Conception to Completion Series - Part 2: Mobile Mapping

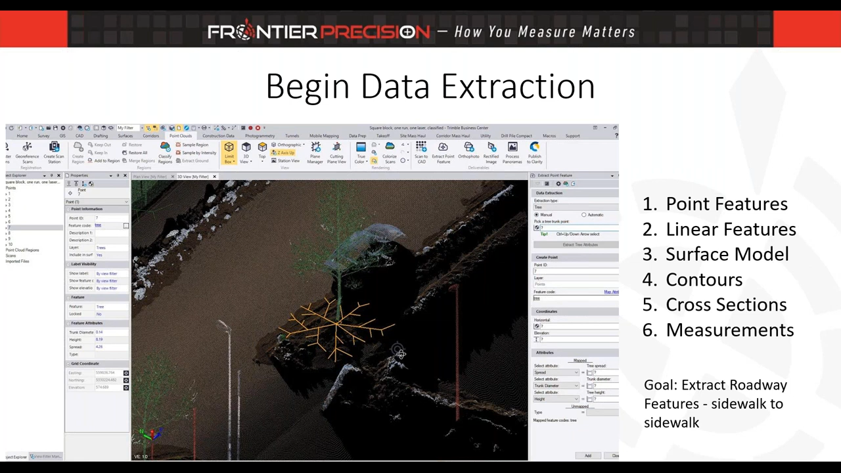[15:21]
start a lot of times with our point features followed by our linear features once we have those features extracted we can then produce surface models and contours and cross sections and measurements okay so that's the idea that's my process a lot of times when i go through a mobile lidar data set a lot
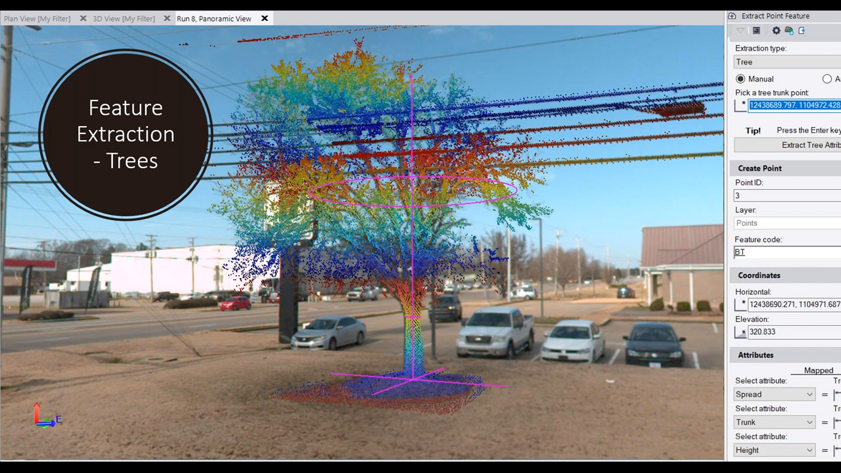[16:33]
that we use the point cloud data to quickly extract the location of not only where that tree is on the ground but also the center of that tree we do that for poles as well so again the ground elevation and center of that feature you can also see over here in the bottom right hand corner we have more than just the horizontal and elevation of that pole we also have the diameter of the pole the height of the pole and inclination values of that pole so if the pole has any sort of lean it'll tell us by how much what degree it's it's leaning
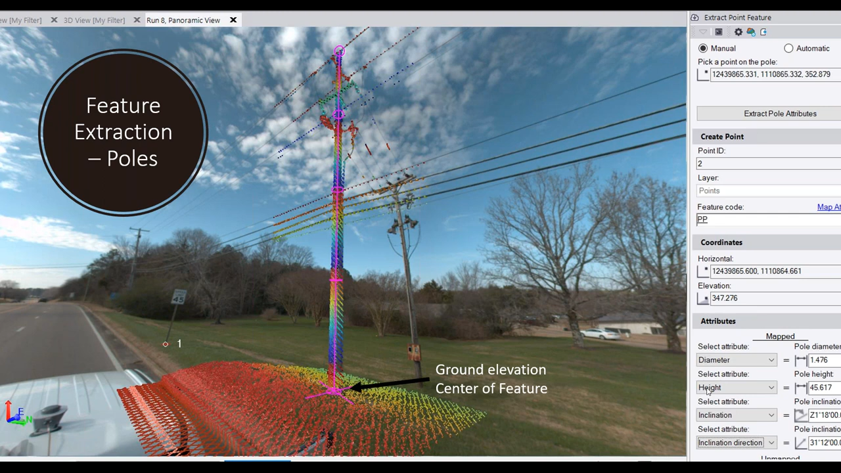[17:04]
in the direction that it's leaning sometimes you want to know that and same thing for signs so at this moment we can go through and we can collect that attribute information for trees poles and signs
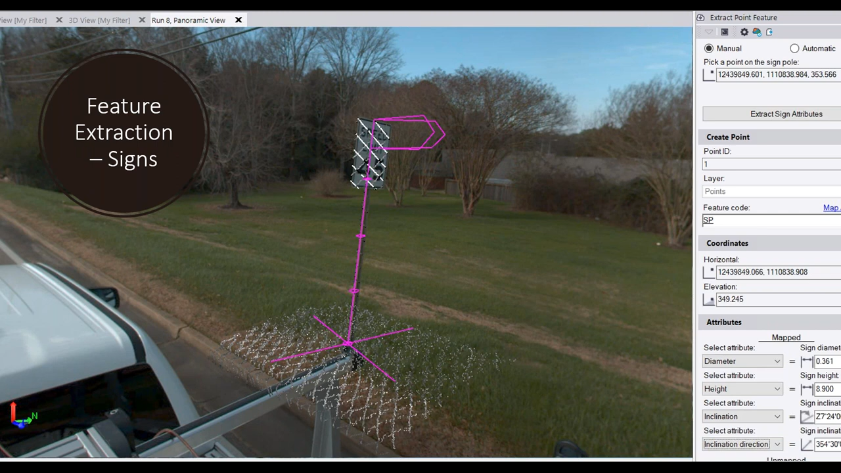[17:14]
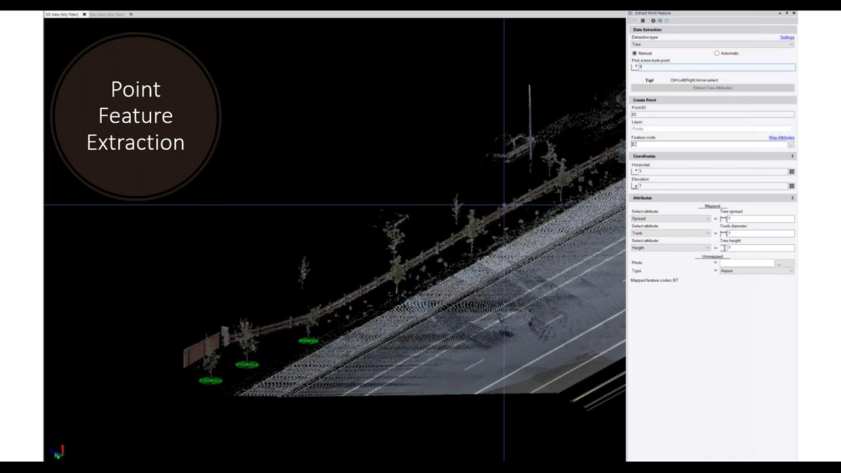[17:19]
and so here's an animation showing just some manual extraction of trees this would look identical for poles and signs but i'm essentially going through the
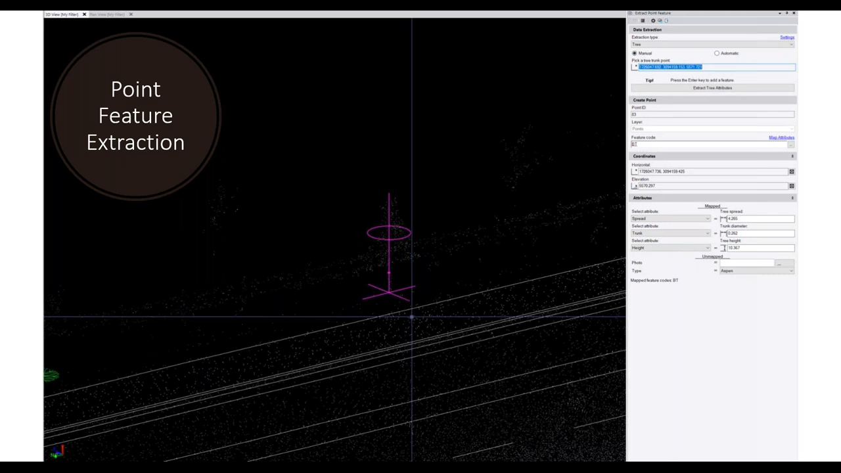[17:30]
three point cloud here i'm finding a spot on the trunk of the tree i'm hitting the enter button it's going to analyze that tree
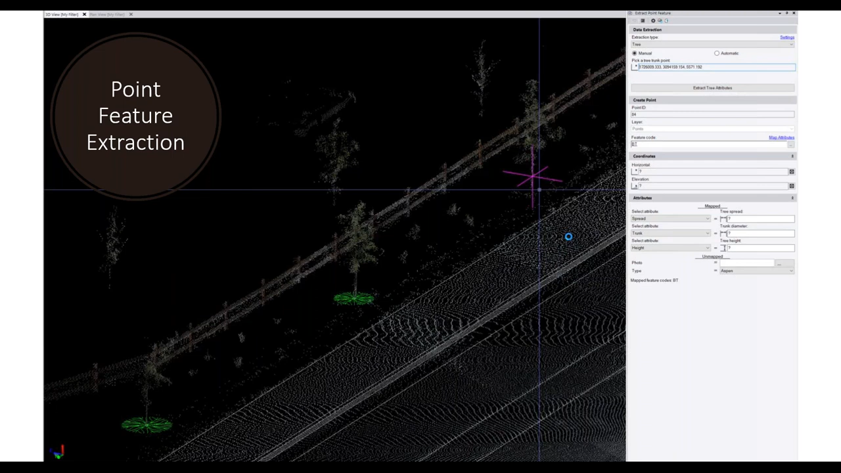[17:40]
tell me the height the spread and the diameter of that tree trunk and that's all saved uh
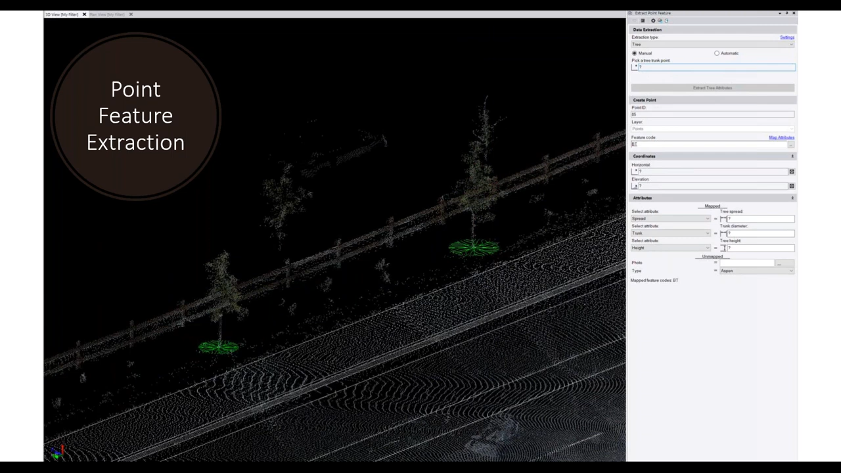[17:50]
to that point feature and that can also be exported later on to gis or cad here's an animation showing things that might not be trees bowls or signs right um i'm using measure codes actually in this example measure codes is a is a great way to quickly extract
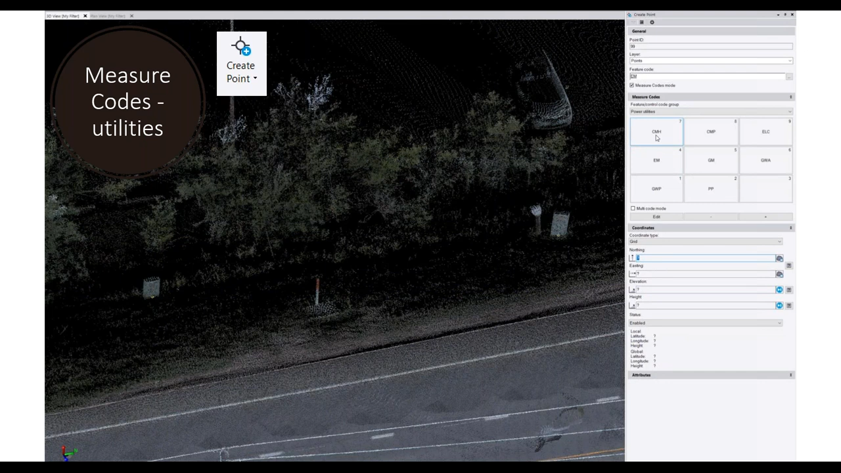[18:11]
features that you know when you're constantly having to change the
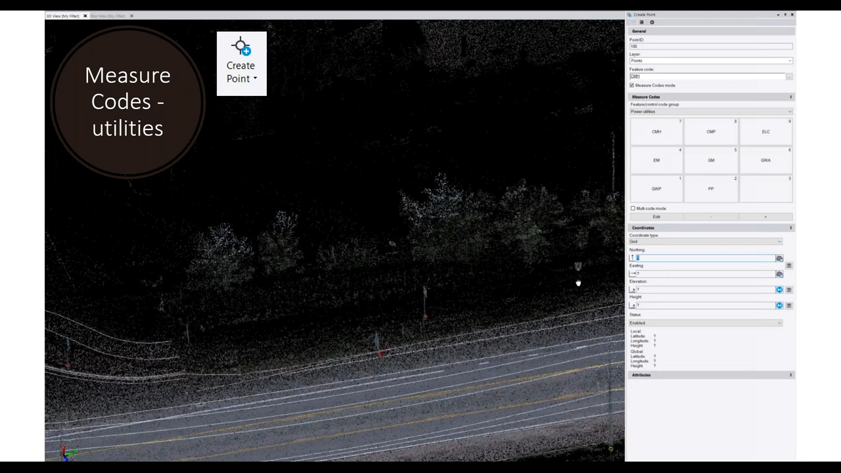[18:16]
feature code so you might have different utilities that you need to mark out you might have um just things where you're you're constantly having to change that code rather than typing in a different code for each point you can use your measure codes dialogue here to pick the code of choice this is pretty much identical to anyone that's used trimble access before uh pretty much identical to that
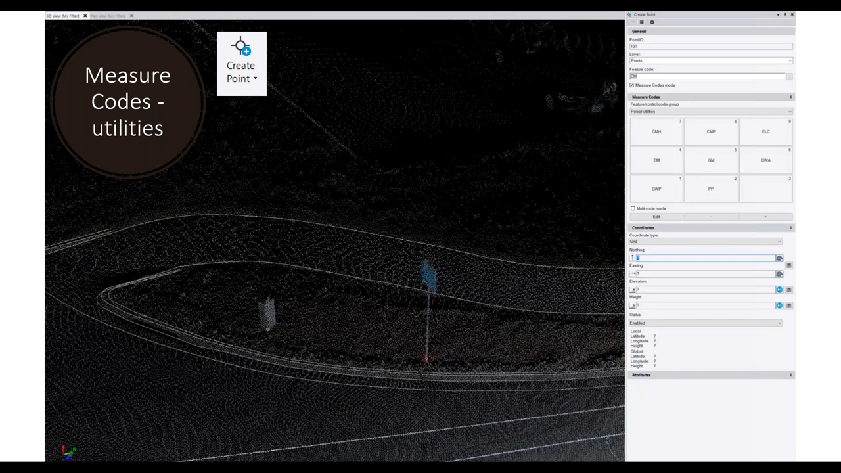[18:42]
so that's coming from your feature code library and there's going to be times where
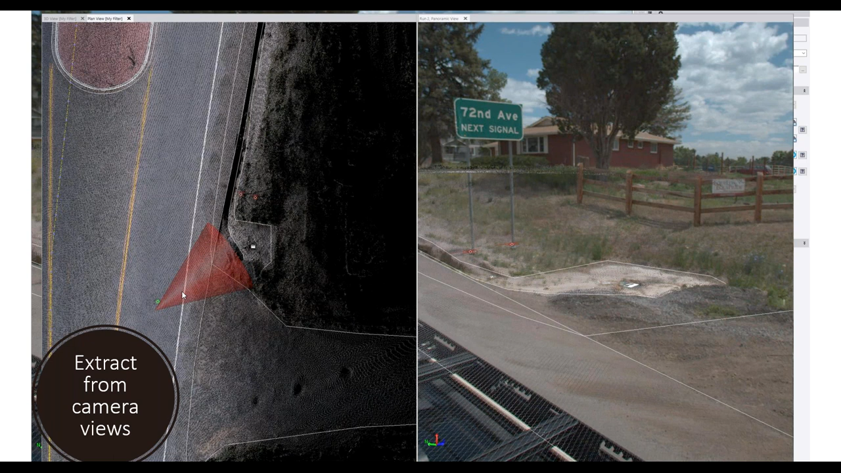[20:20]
point cloud but i was able to extract that from the camera um and this cone this cone is essentially uh just showing where i'm looking here in my camera view another thing a lot of times that that makes things difficult to uh extract is just the color of the point cloud right so here we have a point cloud i extracted this manhole here but
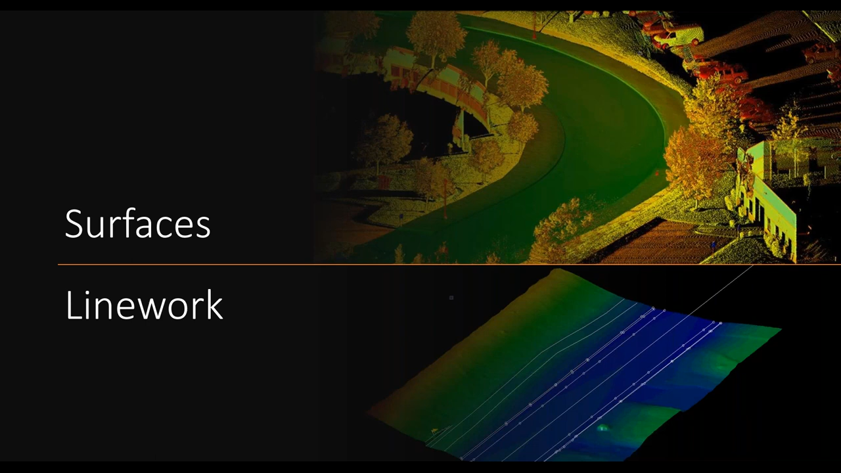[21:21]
from point clouds and then we get into the surface side of things and line work okay so starting with with some line work extraction um there have been some major major improvements for linear uh feature extraction here in the past couple years um for extracting things like curb gutter barriers overhead lines lane line
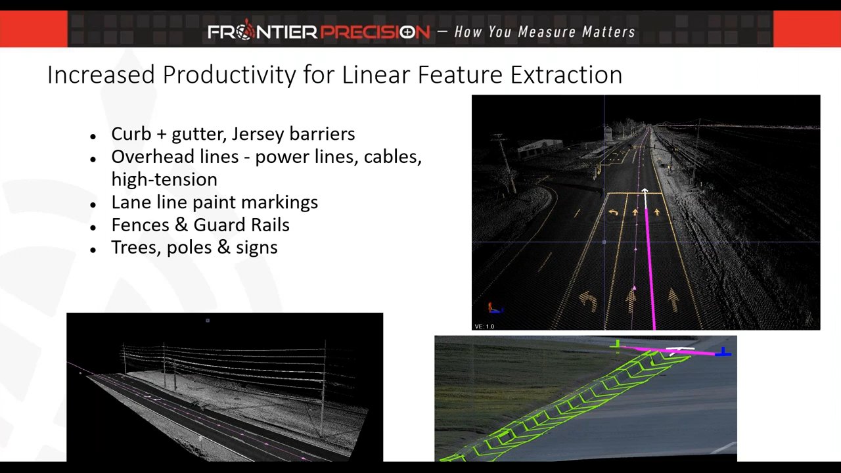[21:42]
paint markings fences guard rails so you see the list there uh right so um here we've been able to increase our productivity um tremendously and as an example here um i tested this out along a section of roadway where i performed manual extraction methods in tbc where i was just clicking point to point to point